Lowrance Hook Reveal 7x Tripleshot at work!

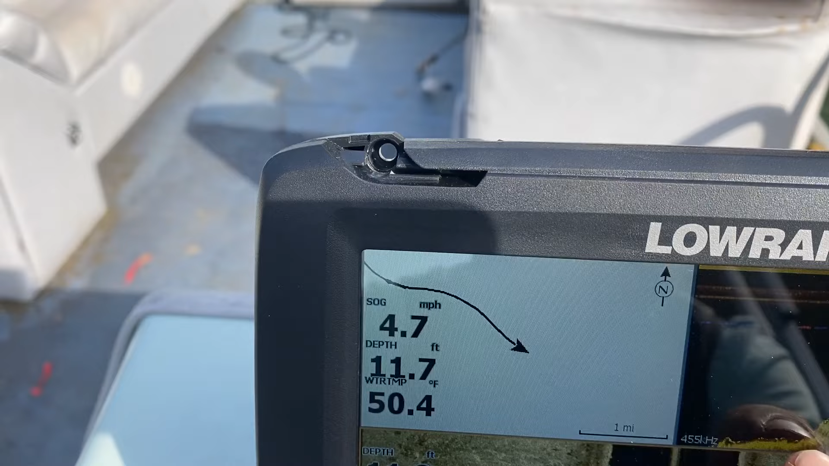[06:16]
On screen: water 50.4°F, speed 4.7 mph
But not quite on the bottom. Those. Oh sorry. There. Yellow and purple. That is fish signatures. So according to what Lawrence says.
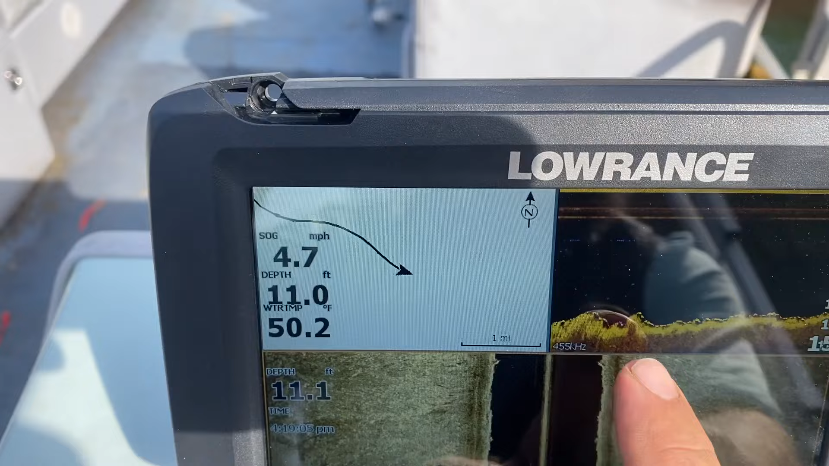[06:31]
On screen: water 50.2°F, speed 4.7 mph
That should be fish laying on the bottom. I don't know if they're. Probably they're not all. You can see there's a lot of unevenness in structure on the bottom here.
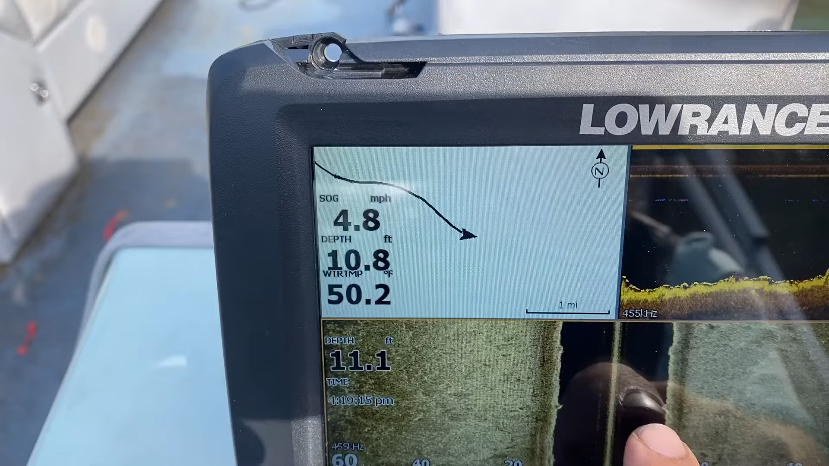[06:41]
On screen: water 50.2°F, speed 4.8 mph
Or here there's some kind of a little stump or log there. There it's marking fish again. A few of those places there are probably clearly fish. But we're right now we're moving 4.9 miles an hour. And I think we're getting about the best clarity on the side scan this way.
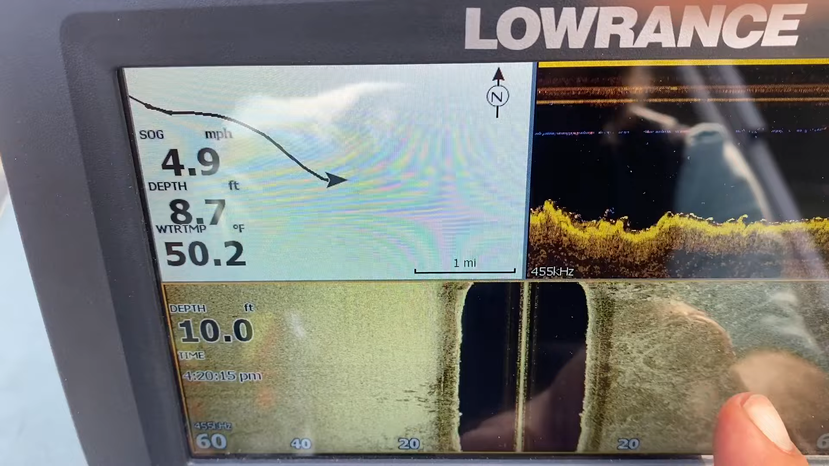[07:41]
On screen: water 50.2°F
Coming in at an angle there. Over here we've still got this rocks. I don't know. But it looks like rocks and mud. Like large rock chunks with mud silt settled in between them.
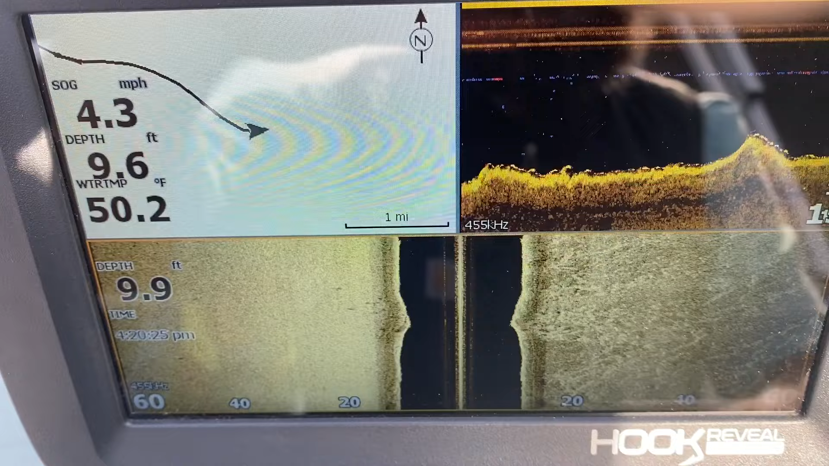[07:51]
On screen: water 50.2°F, speed 4.3 mph
Is what that would look like to me. From what I know about how the bottom of this river looks. That's what that should be. Here's a hump of some kind.
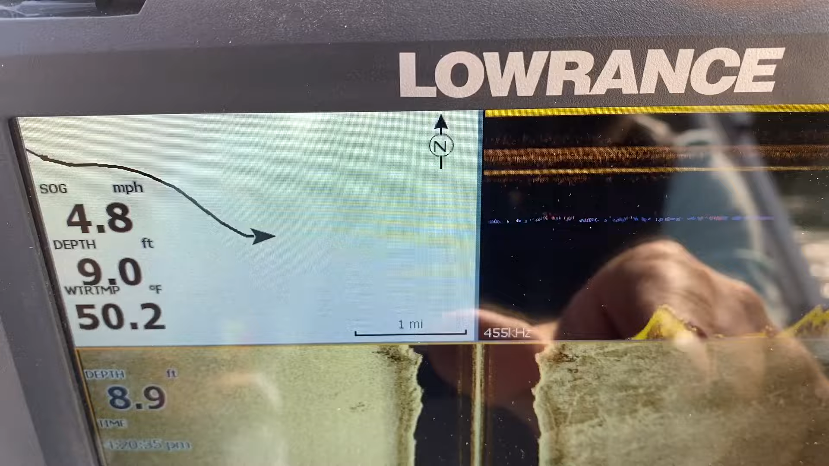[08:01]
On screen: water 50.2°F, speed 4.8 mph
Another hump of some kind. Now you can see to the left of the boat. We have a smooth rocky bottom. A few little rocks here. You can see the shadow of the rocks behind the rocks. Over here we've still got this more rough bottom structure.
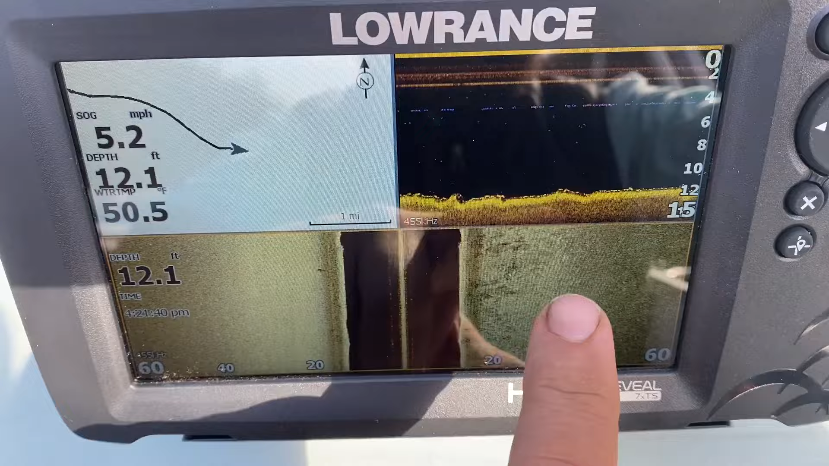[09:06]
On screen: depth 12.1 ft, water 50.5°F, speed 5.2 mph
Where I can mark something if I want to. I can watch the down scan here with the fish reveal in it.
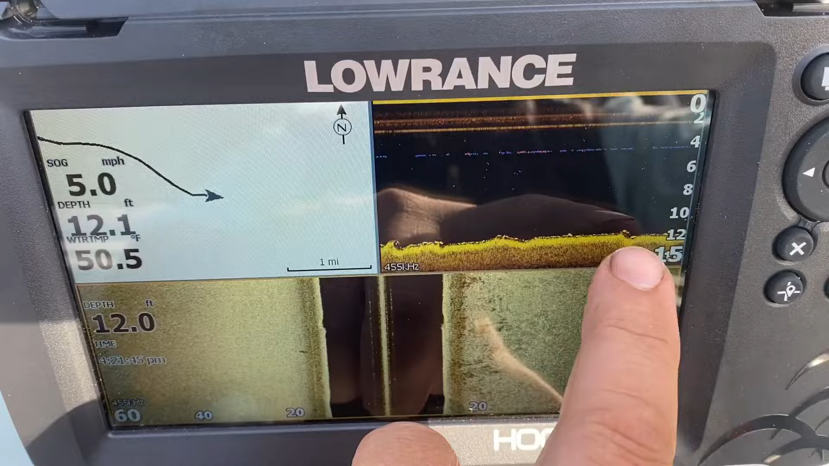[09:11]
On screen: water 50.5°F, speed 5.0 mph
And I can watch side scan to observe bottom structure. And also see when I'm a wider view. And just left everything set on auto settings. And just took off. And that's what we're seeing. So as I say I'm pretty pleasantly surprised at how well it has been working.
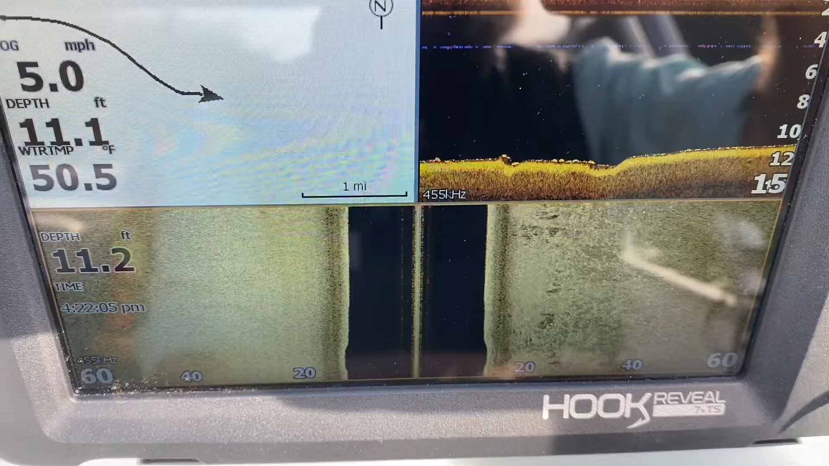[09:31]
On screen: water 50.5°F, speed 5.0 mph
Because there's
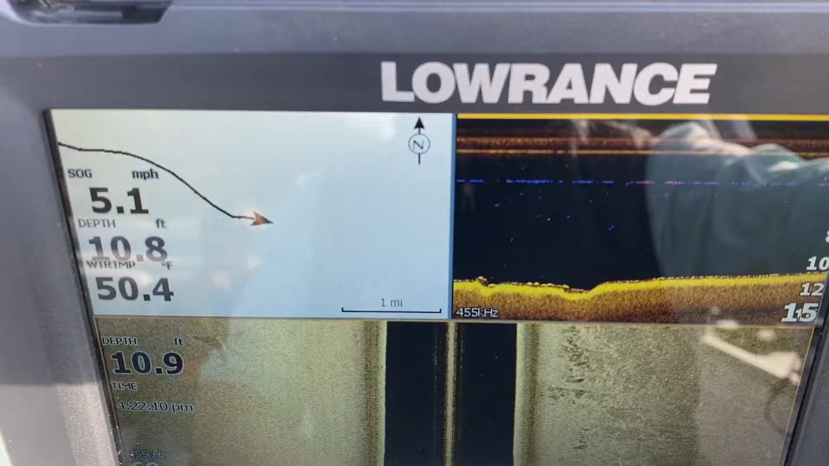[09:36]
On screen: water 50.4°F
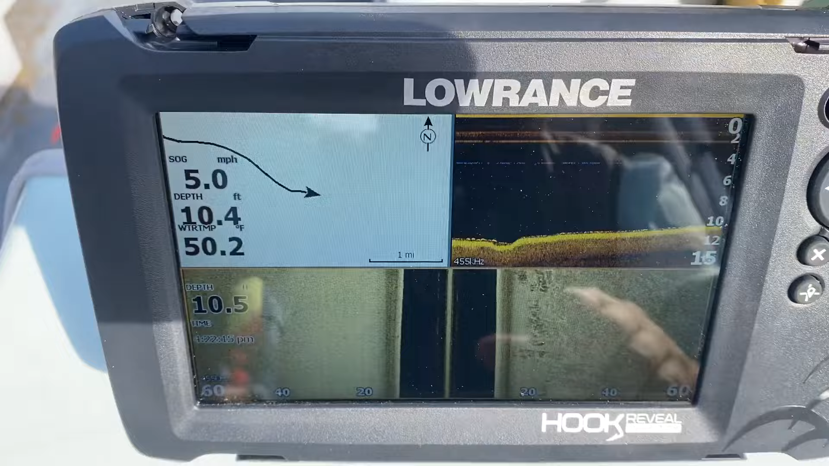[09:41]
On screen: water 50.2°F, speed 5.0 mph
some kind of a log laying on the bottom right there. Hope you can see that well. Again still rough bottom structure over here. Smooth bottom structure over here. And it's about time to be catching sauger in this river.
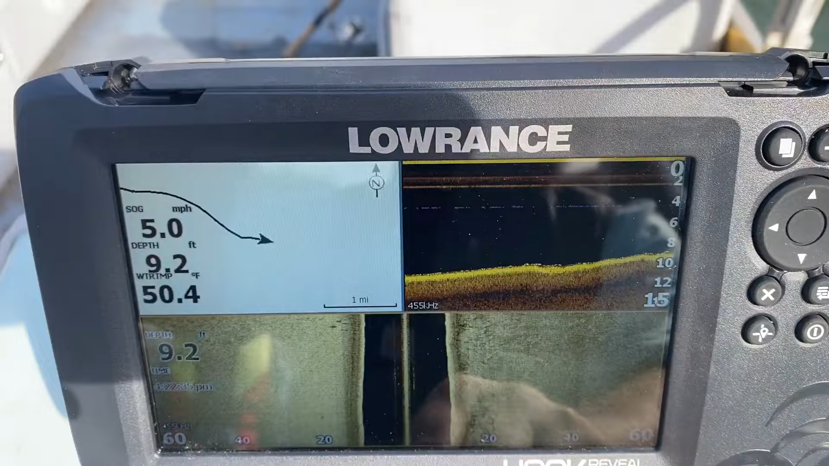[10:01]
On screen: depth 9.2 ft, water 50.4°F, speed 5.0 mph
But I do not know anything. It's the first time I've fished for sauger. I don't know if they like the smooth bottom structure like this. Or if they like this rougher. Or I guess we may have to put a lure down and do some prospecting here.